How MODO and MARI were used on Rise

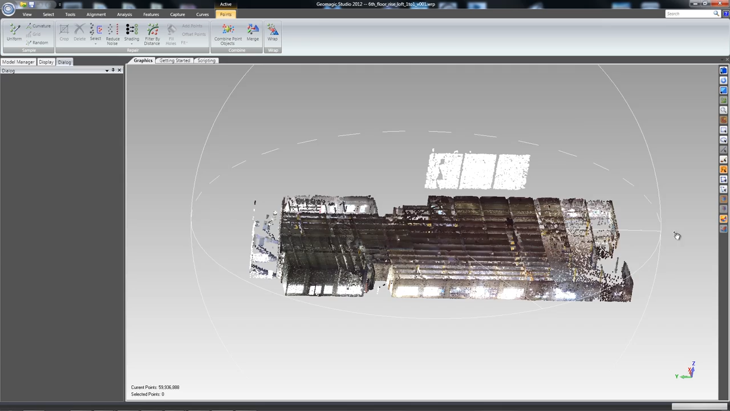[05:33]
the set so we once once again used a faro 3d scanner faro was great to help us out
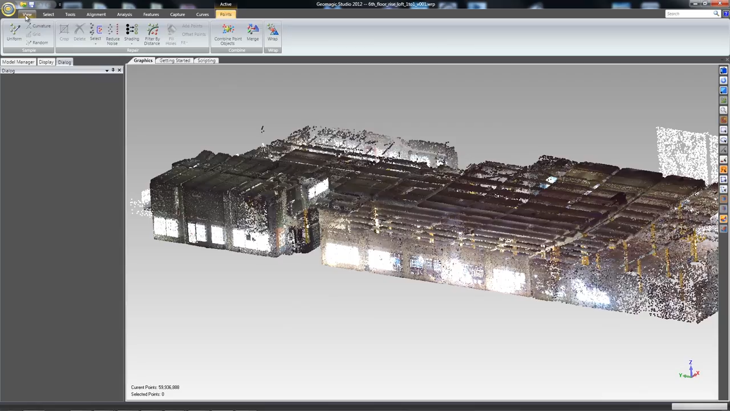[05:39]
and just to help us capture this environment for our purposes and there's you know a large large
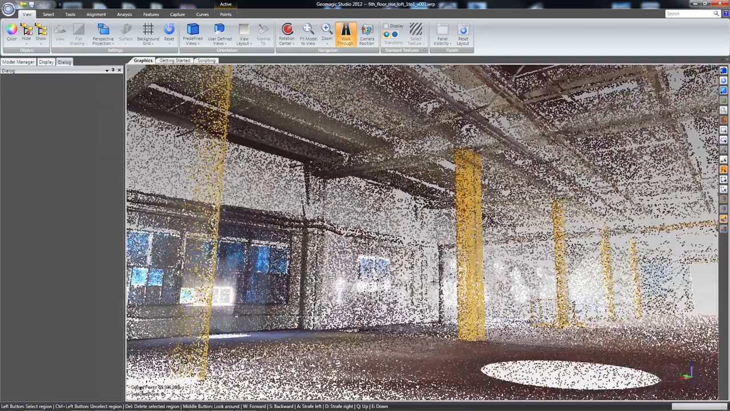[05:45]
area we originally were only going to use the scan data for two CG shots but we've
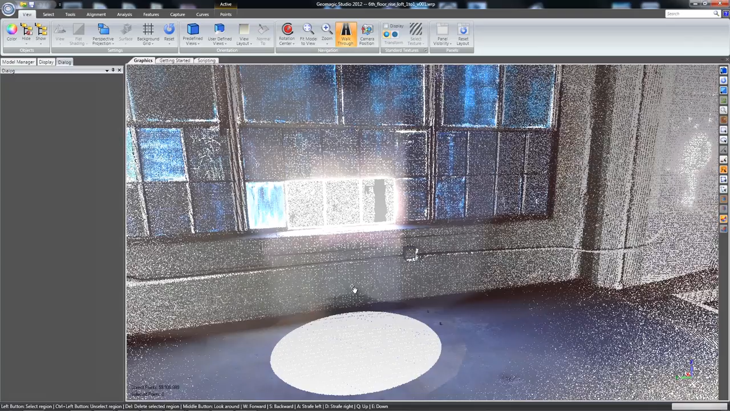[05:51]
scanned a little bit extra and you can see that by this window we have a a little bit of
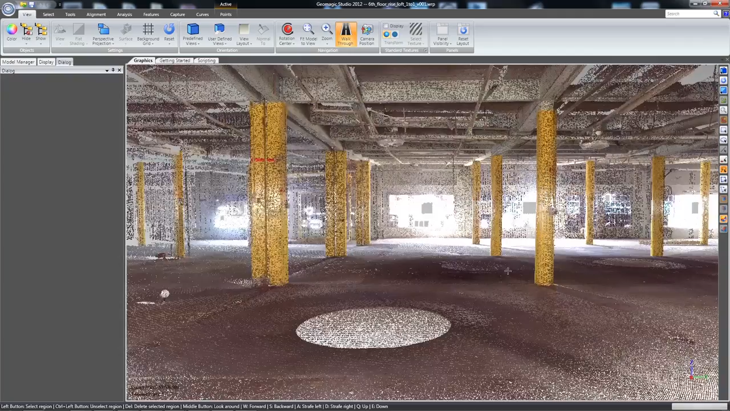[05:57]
geometry that actually captured outside of the building for creating the the buildings outside so there's a lot of a lot of detail
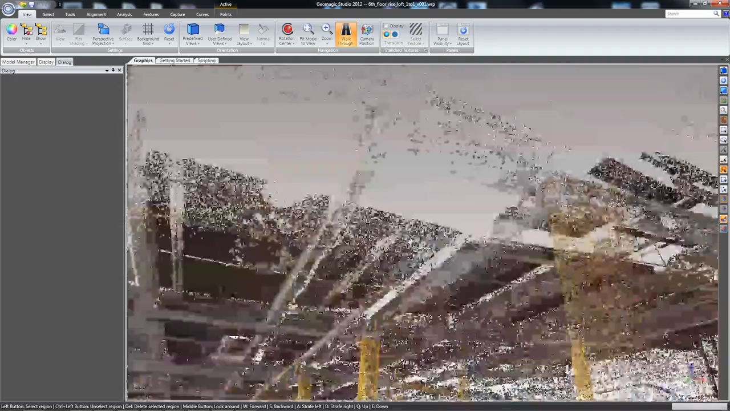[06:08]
involved with these scans and it using geomagic it's a really quick way to actually take the scan data
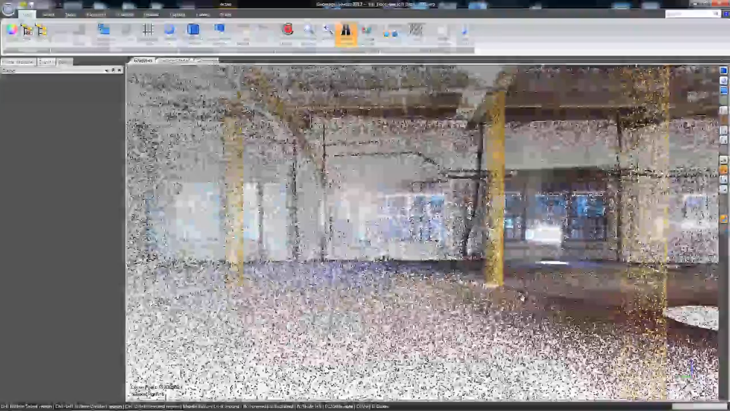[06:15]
and what i'll do is i'll chop it up in sections so we we have about maybe 10 to 12 areas of the scan that are going to be meshed into really high
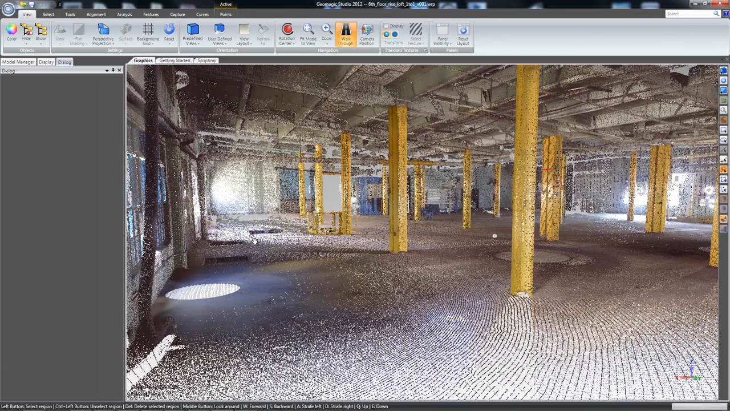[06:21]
polygons so you can see here we have about 50 million polygons
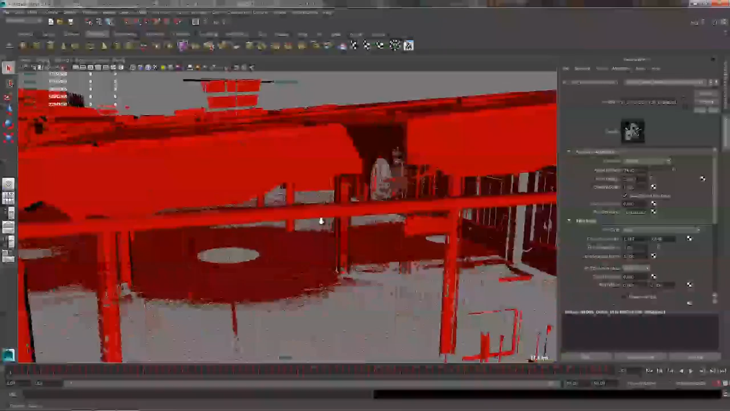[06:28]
running on a k5000 inside and if you wanted to
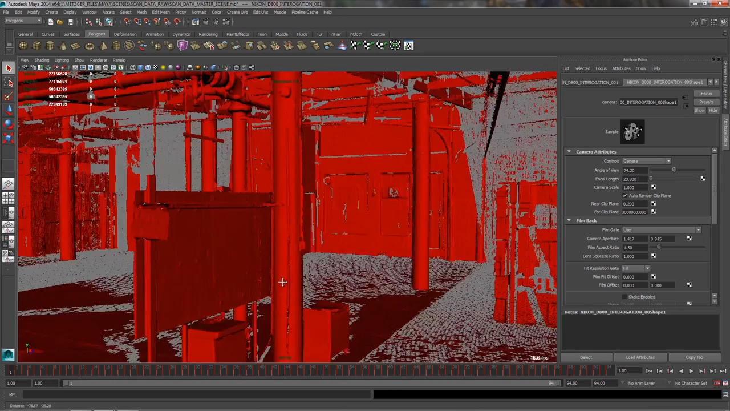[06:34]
you know using the k6000 i could get about 100 million polygons inside gport 2.0 which is really a
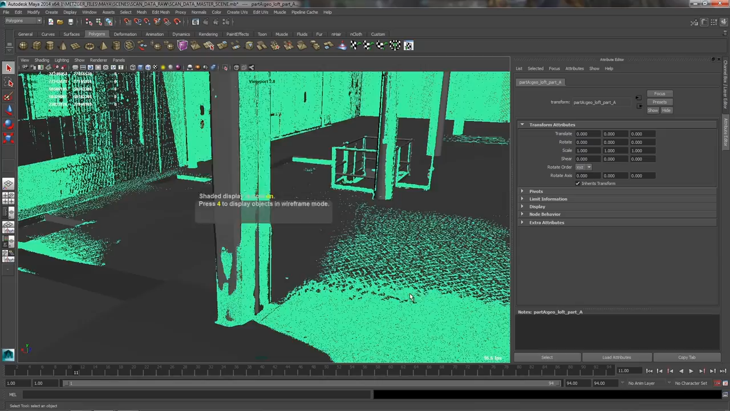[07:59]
is very very important so next what we'll do is we'll we'll take it back into mind double check the accuracy of the
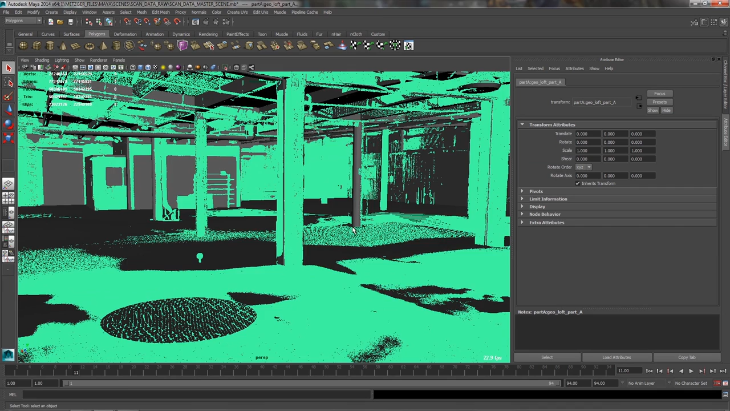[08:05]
retopology against the original scan data to make any final adjustments and this environment